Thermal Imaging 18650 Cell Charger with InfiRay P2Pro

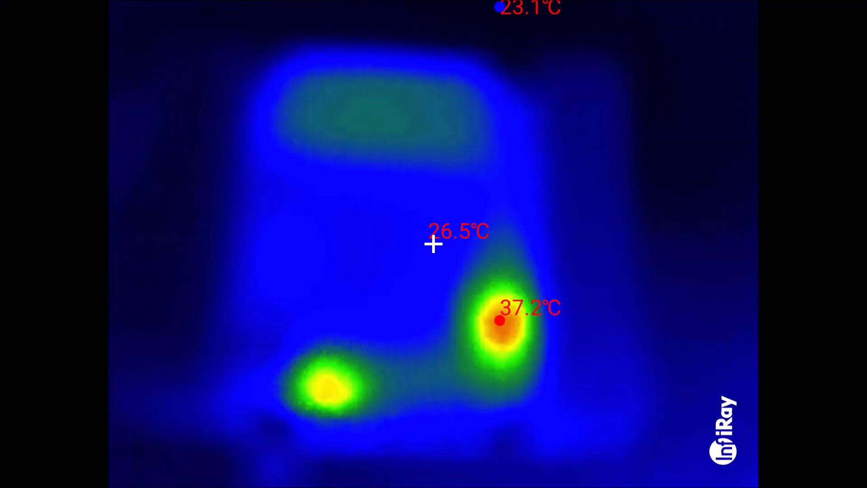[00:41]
On screen: spot 26.5°C, max 37.2°C
Overview of the PCB, it's out of focus because I've got the macro lens on, you can see a little bit of residual warmth up in the resistors but the two things which are
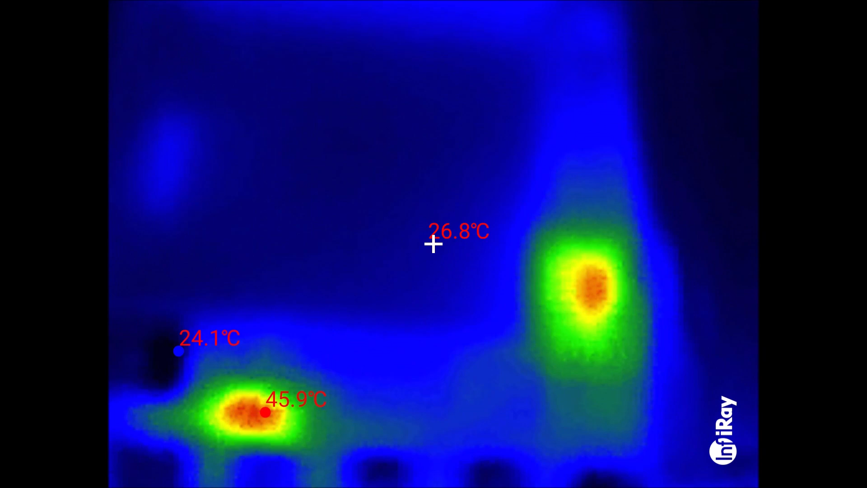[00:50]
On screen: spot 26.8°C, max 45.9°C, min 24.1°C
getting hot are this 8-pin chip right adjacent to the cell that's being charged. And that's a TP4056 so it's a purpose made cell charger, it's up to about 50 degrees C, 8-pin small outline package.
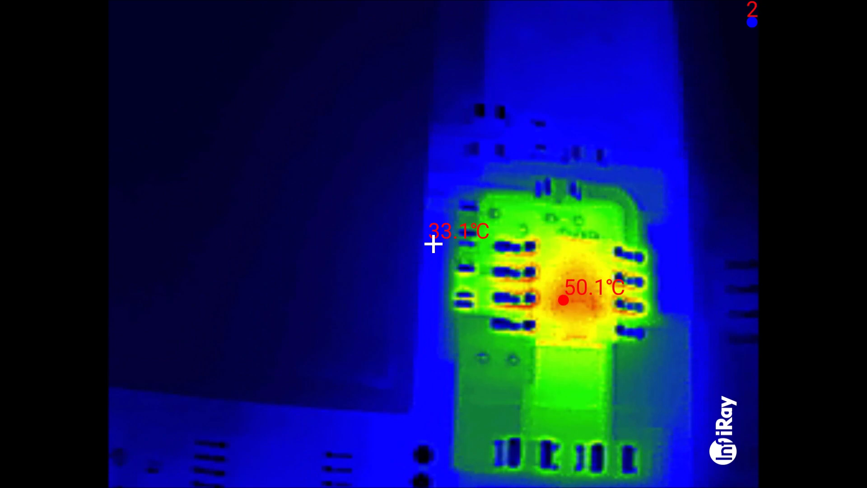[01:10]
On screen: spot 33.1°C, max 50.1°C
Now there is one other item that's getting warm and it's down here, near the USB-C input.
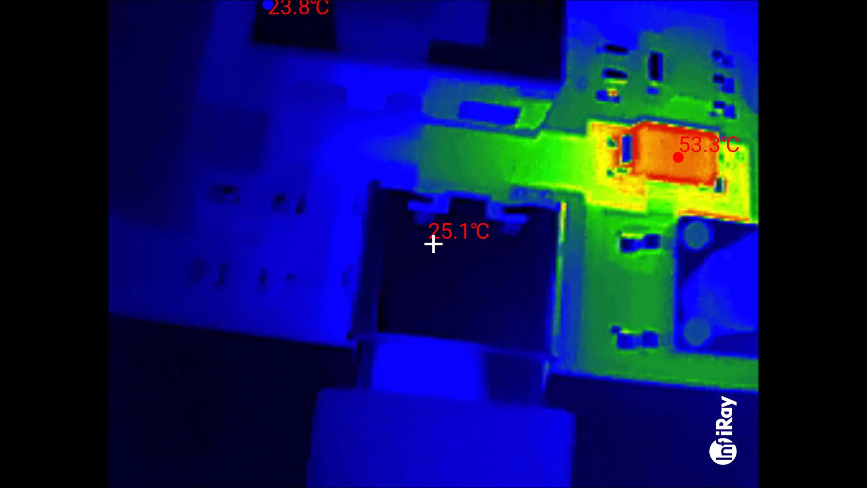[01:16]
On screen: spot 25.1°C, max 53.3°C, min 23.8°C
You need USB 5 volts to charge the right hand cell,
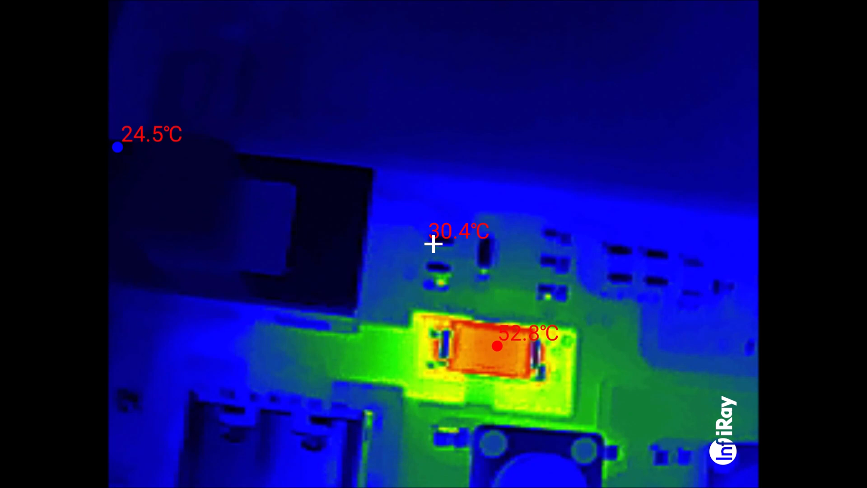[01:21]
On screen: spot 30.4°C
you can't do it from the left hand cell because there's no step up regulator. But yeah that's clearly a diode and that's getting warm up to 53 degrees.
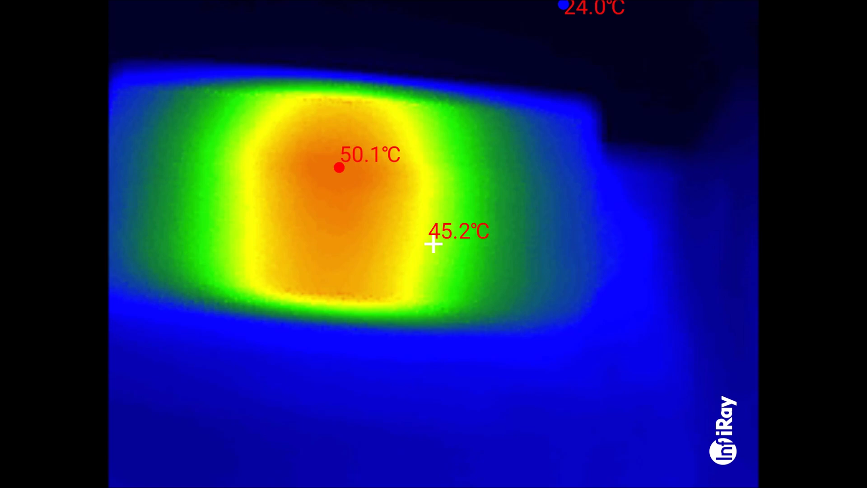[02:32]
On screen: spot 45.2°C
Okay the resistors are up to about 50 degrees now, you can see that those are the resistors.
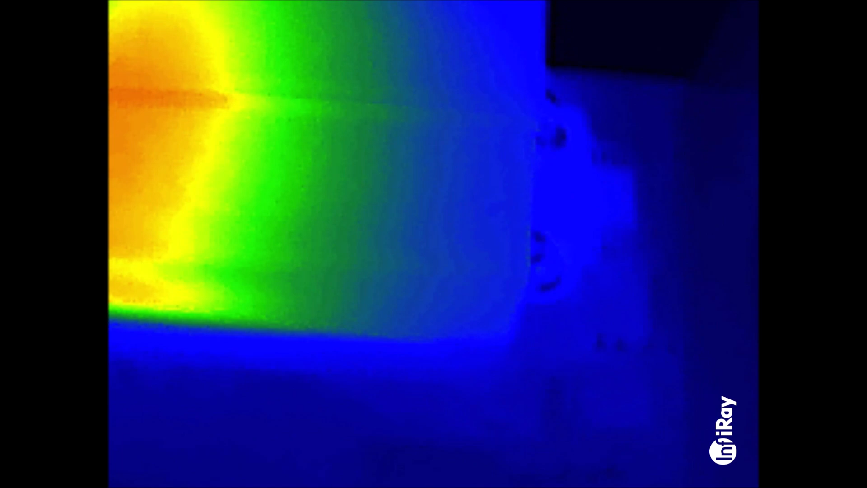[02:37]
Now what about these two MOSFETs, that I was interested to see whether they're getting warm. One of the MOSFETs is up here, and you can see that that's not being troubled at all. The other one is there. You can see the outline of the MOSFET, you can see it's eight legs, and you can see the top MOSFET quite clearly now.
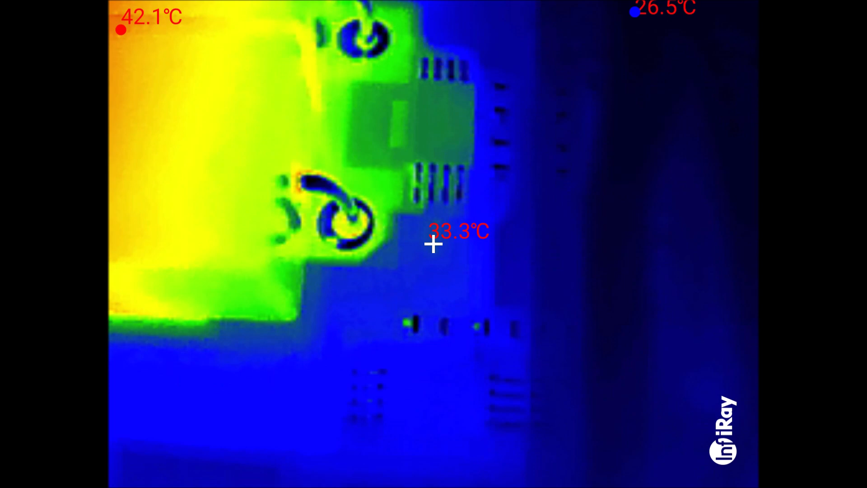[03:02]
On screen: spot 33.3°C, max 42.1°C, min 26.5°C
But no, they're not getting warm at all, so they must have a nice low on resistance. So there's an overview of the board without the macro lens.
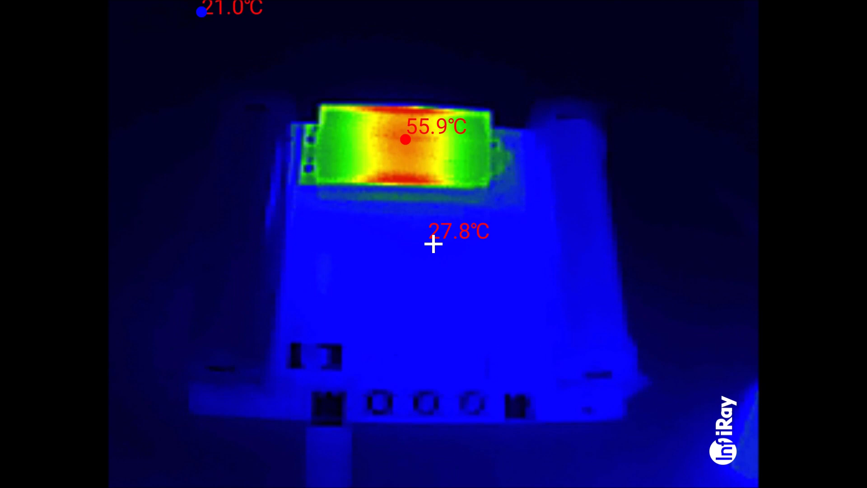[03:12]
On screen: spot 27.8°C, max 55.9°C
The resistors are now up to 56 degrees.
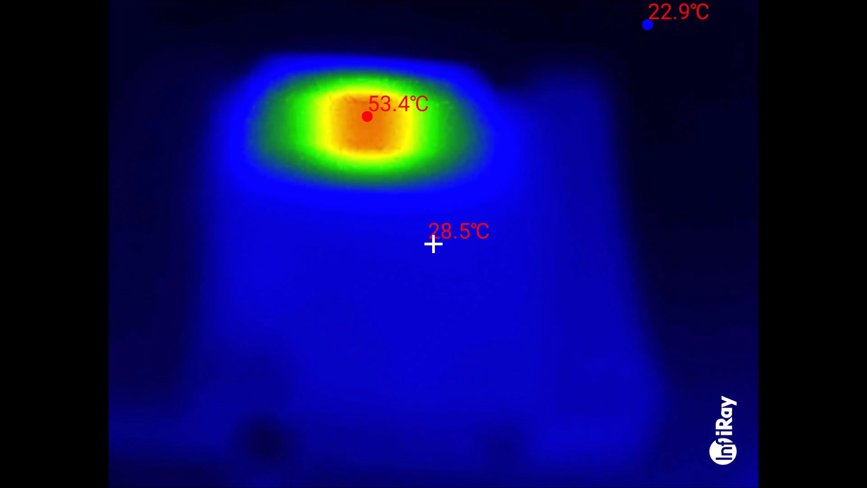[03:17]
On screen: spot 28.5°C, max 53.4°C, min 22.9°C
And with the macro lens, we can get in nice and close,
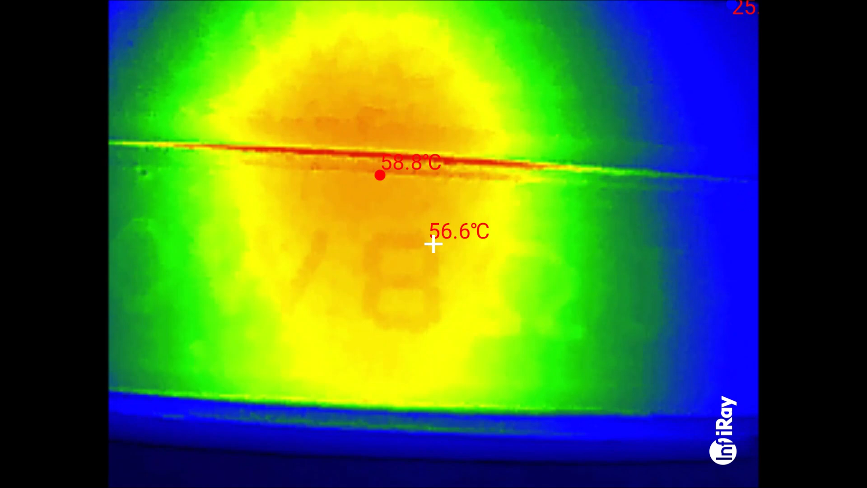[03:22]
On screen: spot 56.6°C
a couple of centimetres, maybe three, so that you can see lots of detail in the components you're looking at.